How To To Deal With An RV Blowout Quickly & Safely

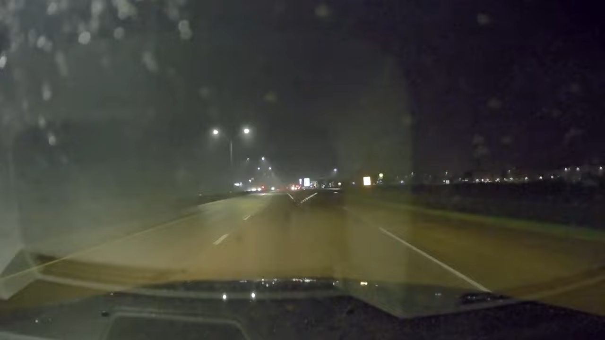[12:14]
without a doubt I'd rather be in the dark, in the rain, and on an exit ramp than being in broad daylight on the shoulder, but with traffic. Traffic is absolutely, people just don't see you on the side of the road.